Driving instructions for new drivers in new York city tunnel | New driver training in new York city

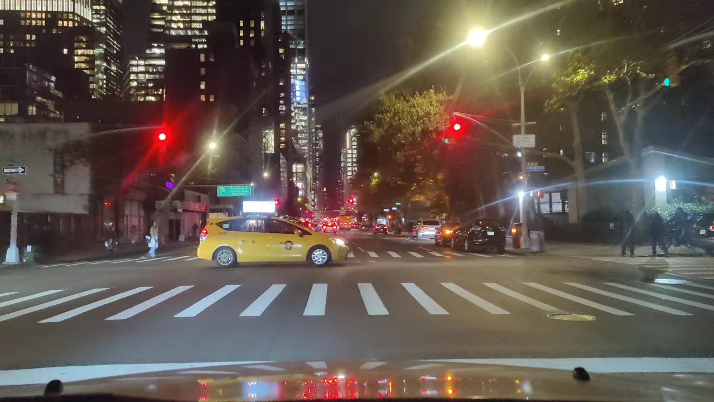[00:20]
to Lincoln tunnel toward New Jersey cars only more it's pretty busy this is actually part two and I'm going to the in 1000 feet turn right I also put the GPS that's why you can hear
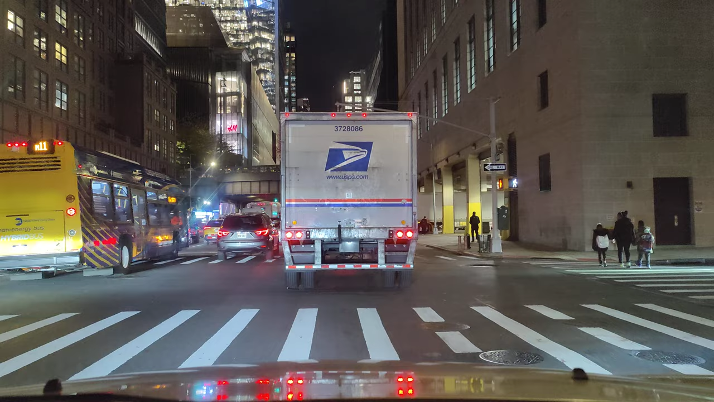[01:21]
right to I-495 West expressway to Lincoln tunnel toward New Jersey cars only and I did not see red green or yellow so I just took a guess and keep some distance and when I see the green I just crossed and sometimes when you are behind the truck and it is
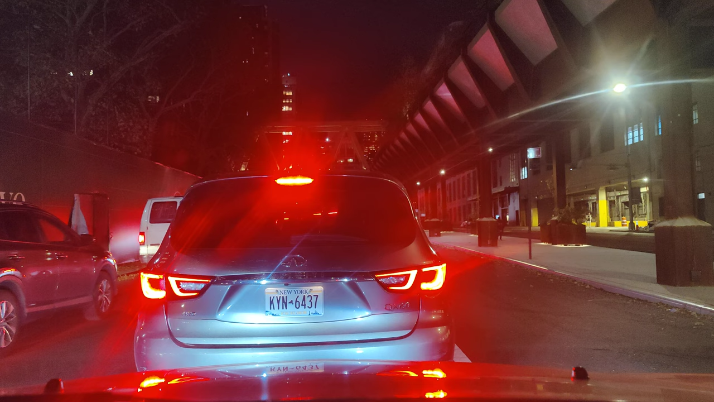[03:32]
people time probably tell or something doesn't look like trains or something but on the side he said I'm not stopping or standing no one should park here and leave the car because they will tow the car right away
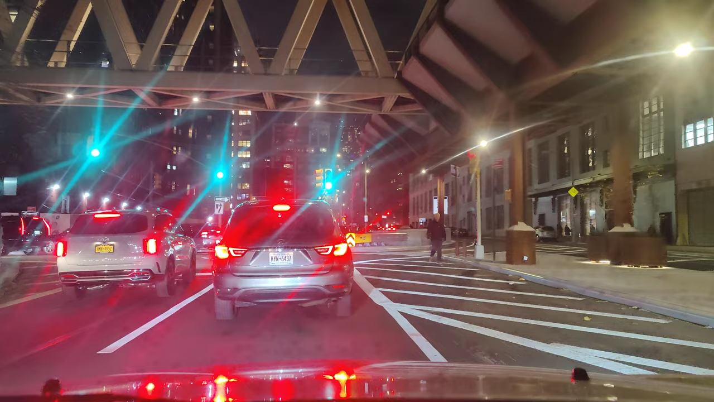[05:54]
it's green light if i want i can make a right but i'm going to the left it's very confusing for some people who is new i should wait because it's gonna turn red
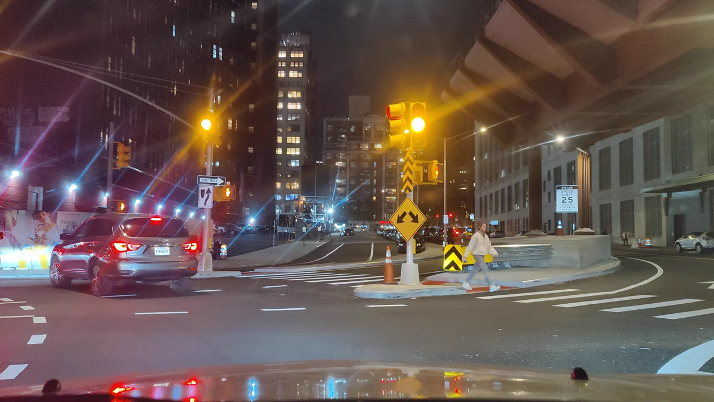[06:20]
even though i crossed the white line but i can't wait because the true traffic is a little further away from me just keep your eyes open if you are sleepy you should not be driving in the city especially in the rush hour on this street there is like two arrows one left one right
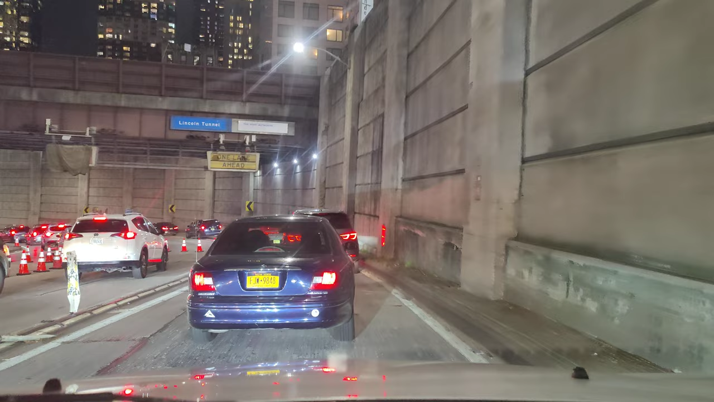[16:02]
one lane ahead and we are merging so you see by the wall there is an arrow merging so lots of cone this lane is closed there is a plastic divider okay so we are also merging to the left stay in the lane and we are not entering to the right lane because it says do not enter and there is a cross so if you enter you will mess it up
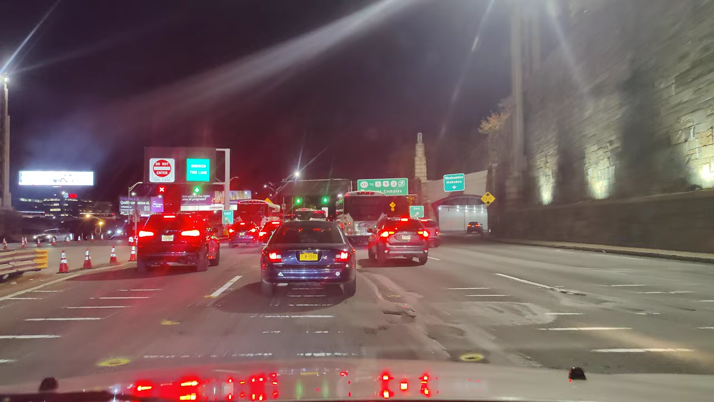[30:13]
wanna know some information about driving on the street because there are a lot of information you see like four lanes four aero coming down there is like that means four lanes are going that way and stay with your lanes just don't move too much
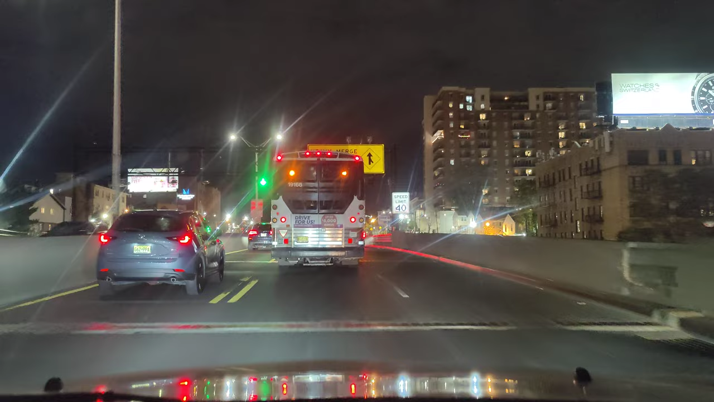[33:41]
heavy march from right 500 feet yeah so that says heavy march that means the
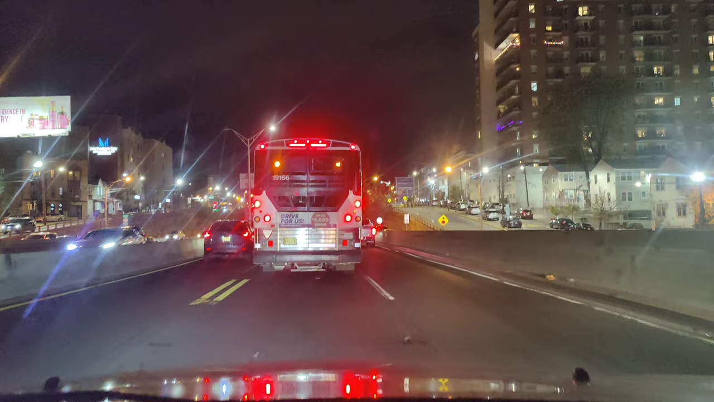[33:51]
line on the right side all the way to the right there are like so many vehicles who pass through that
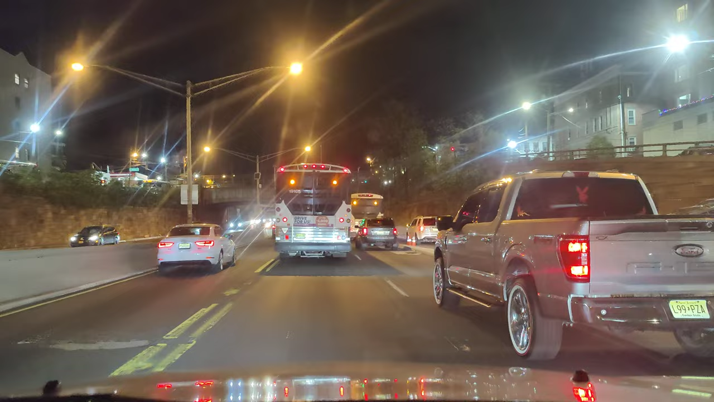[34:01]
you know and that is a busy stop sign I've been there so many times so you need to be careful if you are especially on the right lane because they are merging on that lane